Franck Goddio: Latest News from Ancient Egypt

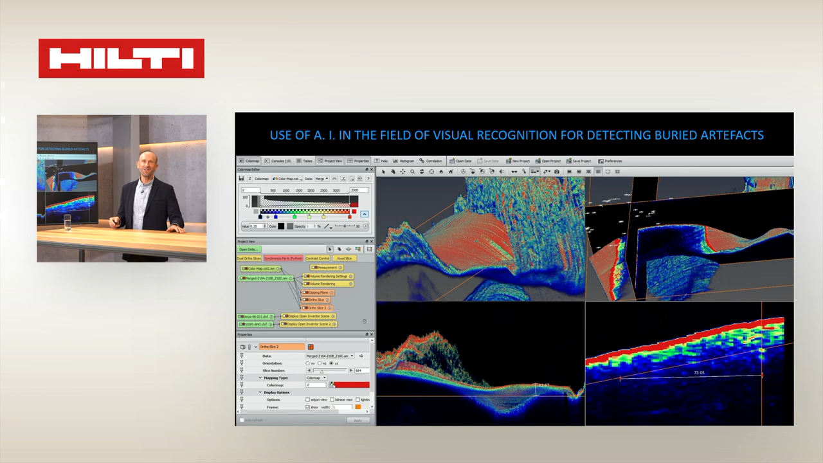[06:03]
visualize in 3D what could be buried under the sediment. It's a very, very powerful tool which enable us to have, I would say, fantastic result on this particular site. Let us take an example.